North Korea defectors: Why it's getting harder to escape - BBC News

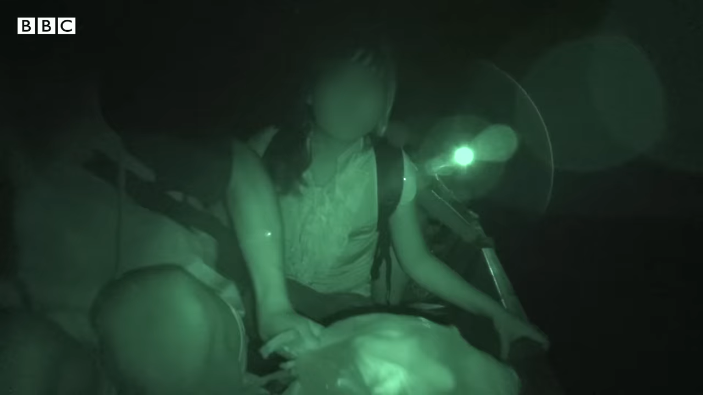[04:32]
This is footage from another defector. The boats are narrow with four to five people on it.